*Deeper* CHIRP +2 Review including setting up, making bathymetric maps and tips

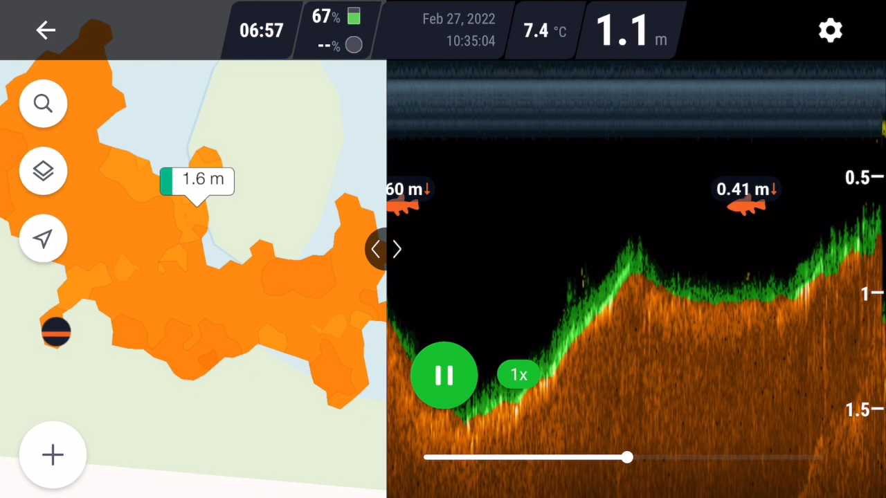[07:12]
On screen: depth 1.1 m, water 7.4°C
indicates that's 0.86 meters from the bottom if it was an up arrow it would indicate that it was 0.86 meters from the surface of the lake as you can see on the left hand side of the screen you've got scans building up with different colors different contours if you get into deeper water that you'll get different
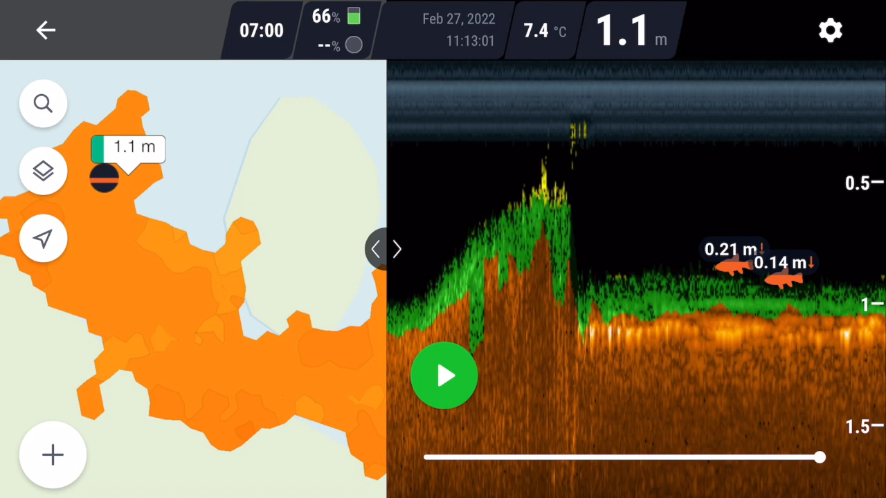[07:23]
On screen: depth 1.1 m, water 7.4°C
colors you'll get blues deeper blues in this particular lake the water isn't that deep
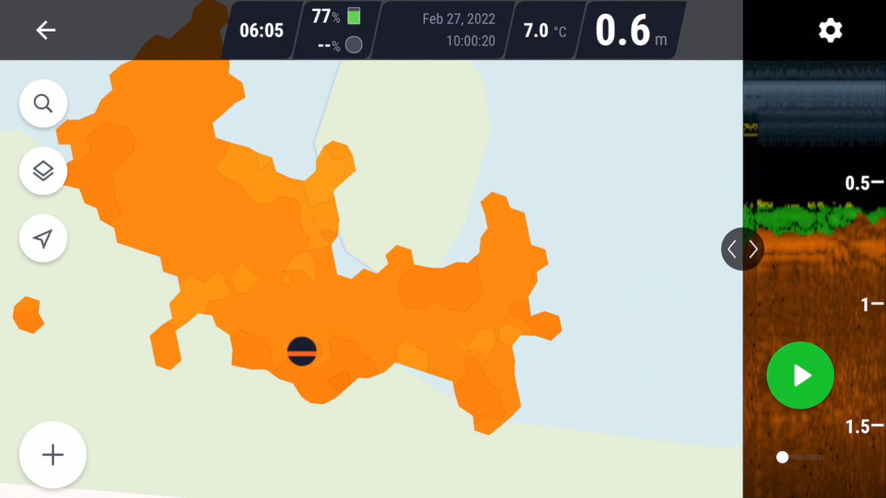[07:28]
On screen: depth 0.6 m, water 7.0°C
you can increase the size of the left hand side screen so you can zoom in on your scans and then you can touch different points on the lake on the scan so that you can see the different depths within the lake and as you can see on this one we've got depths varying from 0.8 meters to 1.7 meters at various
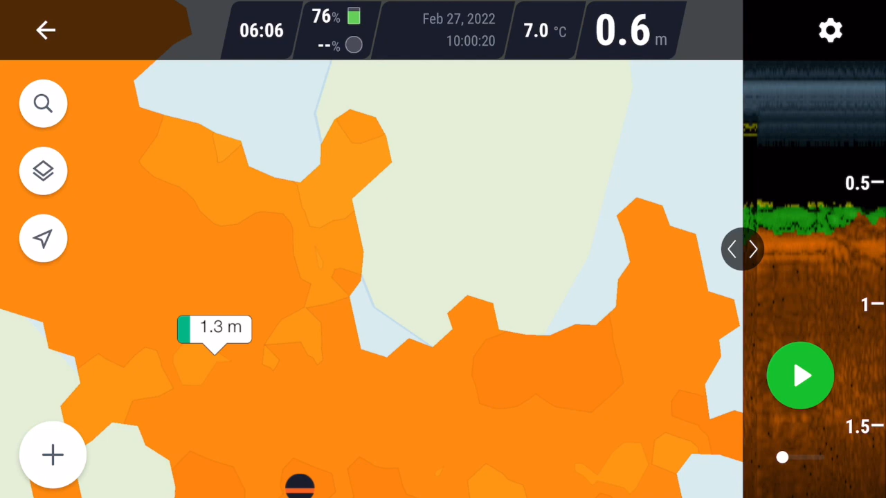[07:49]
On screen: depth 0.6 m, water 7.0°C
locations that i've scanned you can then increase the right hand side of the screen and
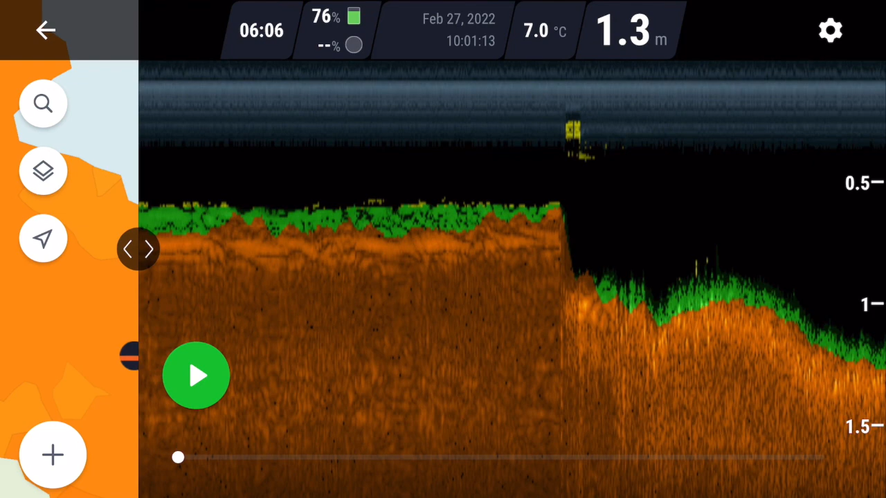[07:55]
On screen: depth 1.3 m, water 7.0°C
you can increase the speed of that the scan displays at one
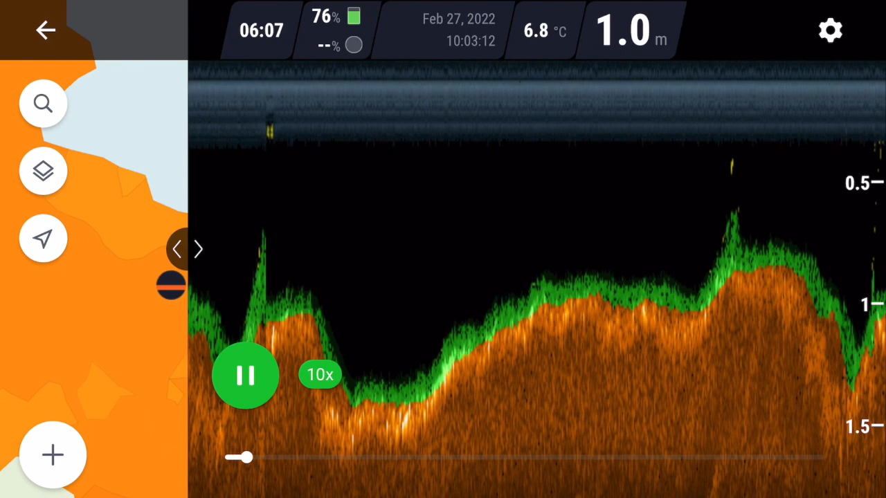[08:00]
On screen: depth 1.0 m, water 6.8°C
times five times or ten times speed and then you can drop it back to pause as
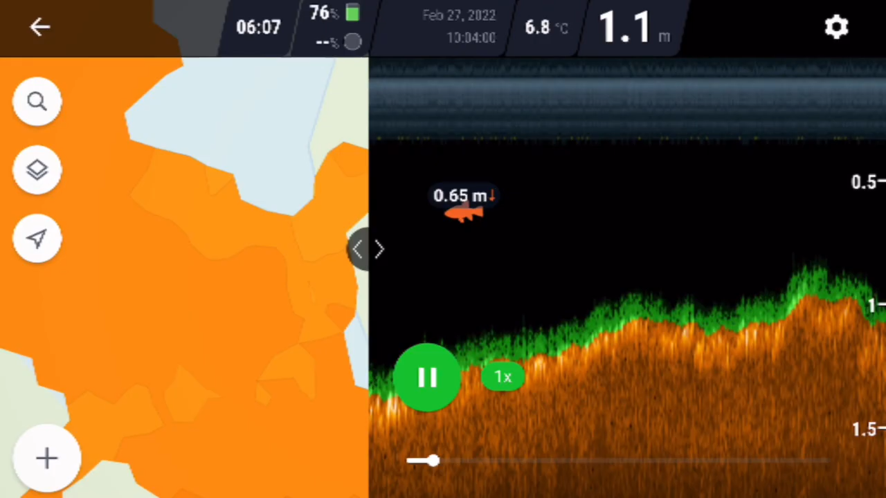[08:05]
On screen: depth 1.1 m, water 6.8°C
different fish appear so that you can analyze where the fish were located